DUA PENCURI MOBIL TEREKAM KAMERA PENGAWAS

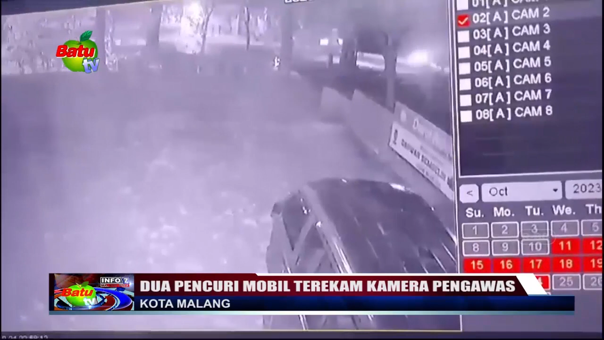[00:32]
Aksi pencurian mobil yang terekam kamera pengawas atau CCTV ini terjadi di depan sebuah ruko di jalan Meijin Sungkono, Kecamatan Kedunganang, Kota Malang. Dari rekaman CCTV terlihat dua pelaku berboncengan sepeda motor masuk ke halaman ruko,
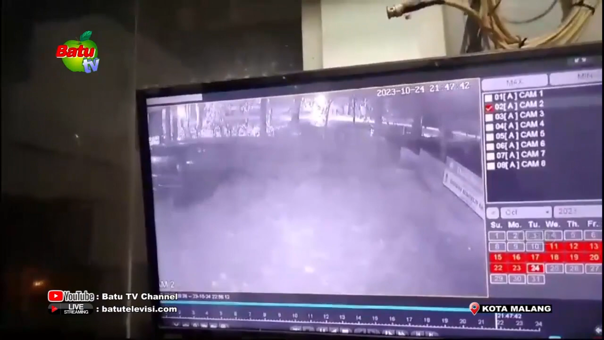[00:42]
tempat mobil diparkir melalui sungai di samping ruko.